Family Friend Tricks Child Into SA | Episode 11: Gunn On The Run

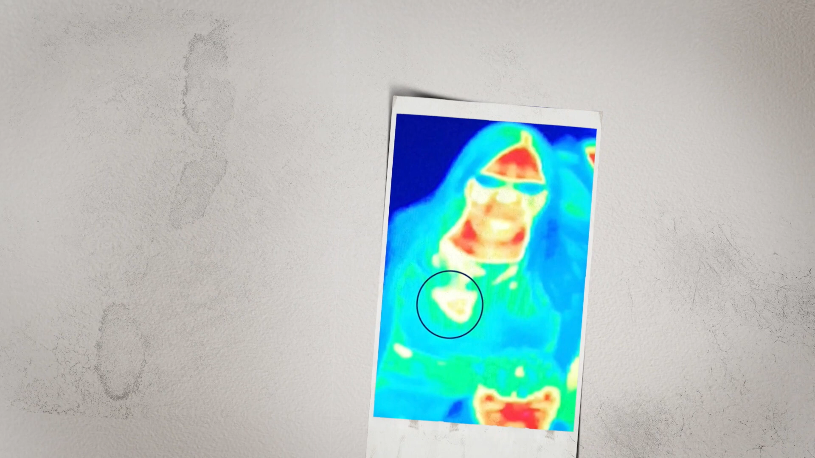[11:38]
she had this hot spot and that's a picture of what she actually took right there.
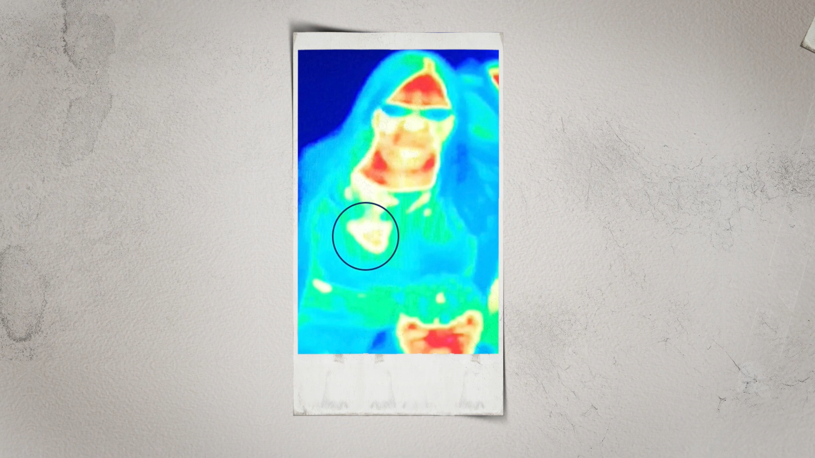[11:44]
It bothered her enough that when she got home, she went to the doctor, got checked out, breast cancer. So there is some actual studies that have shown there are types of thermal imaging that can actually identify breast cancer.